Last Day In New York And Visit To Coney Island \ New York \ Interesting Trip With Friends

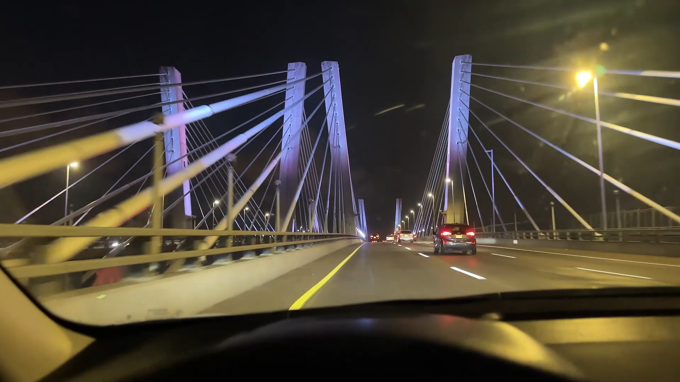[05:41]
हम लोग एंटर हो गए हैं न्यू जर्सी में, अब एयरपोर्ट की तरफ जा रहे हैं. एक और ब्रिज आया है, बड़े बड़े प्यारे ब्रिज बने हुए, और यहाँ पर लाइटिंग अच्छी लगी हुई उनके ब्रिजेस के ऊपर ना. लो जी एयर ट्रेन में बैठ गए हैं.